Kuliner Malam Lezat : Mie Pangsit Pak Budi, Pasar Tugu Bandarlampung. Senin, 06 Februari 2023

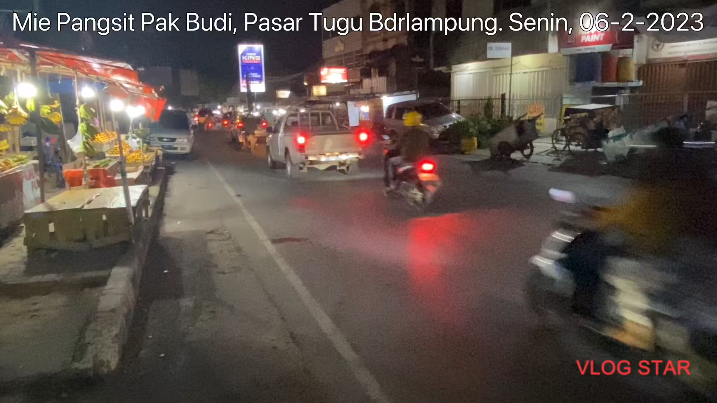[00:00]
Nah ini suasana malam di kota Bandar Lampung Jam berapa ini sih ya?
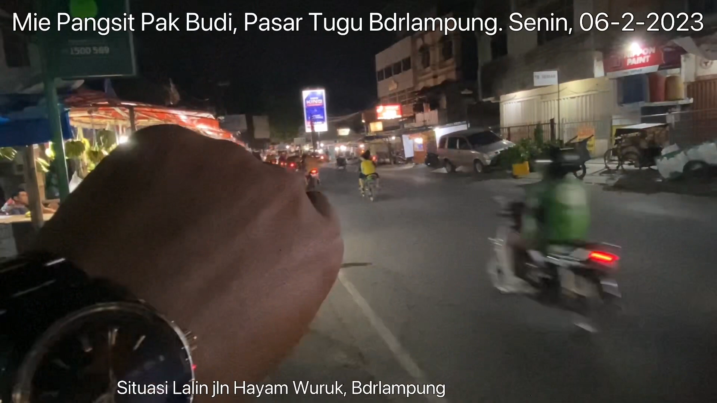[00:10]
Jam 8 kurang 20, sengah 8 Salah satu sudut Bandar Lampung di jalan Hayam Burung Ini namanya Pasar Tugu gitu ya Kira-kira 50 meter lah itu Kalau pagi sampai siang itu padat Darah macet Pasar yang termasuk rame lah gitu Sore agak berkurang tapi ya masih padat Nah malam itu diisi para pedagang ini Umumnya pedagang buah,
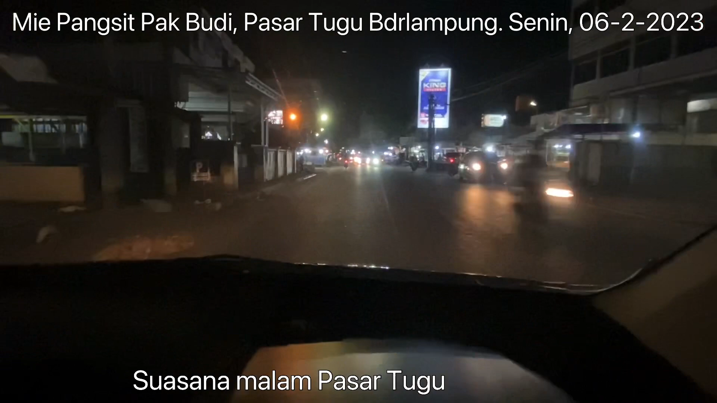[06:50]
Itu saya meninggalkan Lokasi Mie Mie Pangsit Mas Budi tadi Nah kan Udah sampai kita ke Pasar Teguh yang saya bilang tadi Ini kalau pagi sampai siang Kira-kira jam 11 itu Udah minta ampun macetnya sini Karena pedagang Beca Parkiran motor Sampai ketengah sini Malam gantian ini nih Jeruk Salah Ini sekarang lagi musim rambutan Wih buah naganya
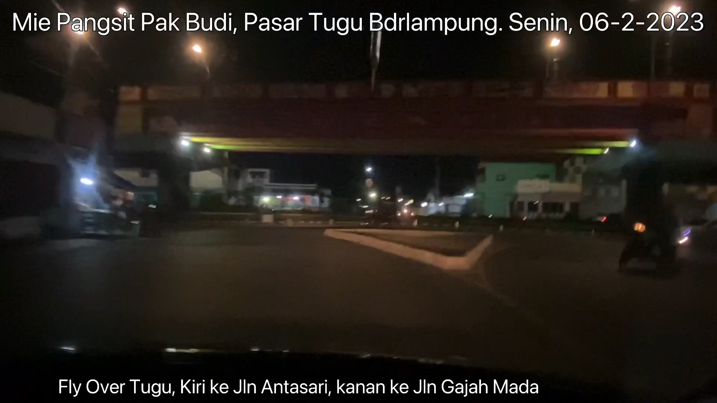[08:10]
Udah ya Kebayang ya Jadi Dari Pasar Tugu kan Nggak jauh-jauh amat tuh Banyak 150 meter aja Sampai 100 meter lah Ya saya karena mau pulang Kita muter Lurus ke jalan Antasari Antasari Terus ketemu Bypass
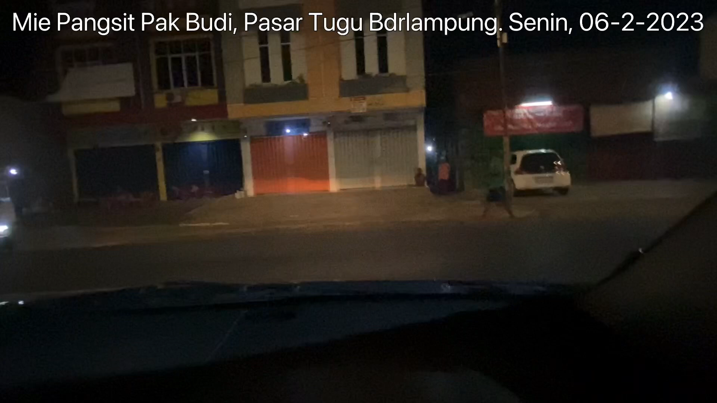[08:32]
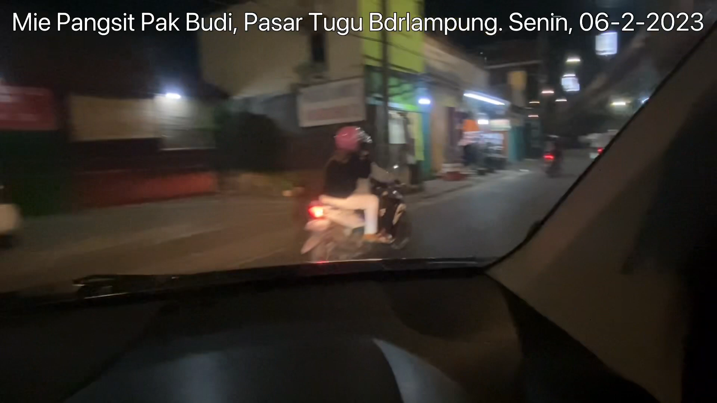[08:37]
Oke Nah kita masuk jalan Gajah Mada Yang sisi Timur
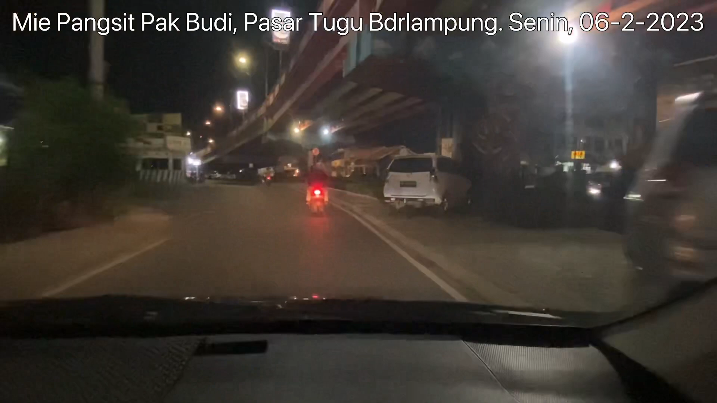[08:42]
Oke demikian Laporan kuliner Malam ini Hari Senin Tanggal 6 Februari 2023 Oh iya tadi Saya makan mie ayam penuh Porsi Porsi 1 istilahnya ya Penuh Sama tahu Sama es teh botol Rp30.000